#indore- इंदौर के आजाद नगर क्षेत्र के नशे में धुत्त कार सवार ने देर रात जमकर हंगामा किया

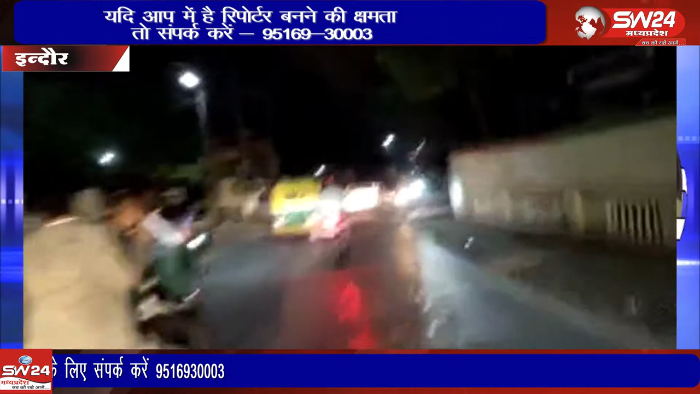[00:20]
लापरवाई से गाड़ी चलाने का मामला सामने आया है उसने कई लोगों को टकर मारी और घायल कर दिया आरोबी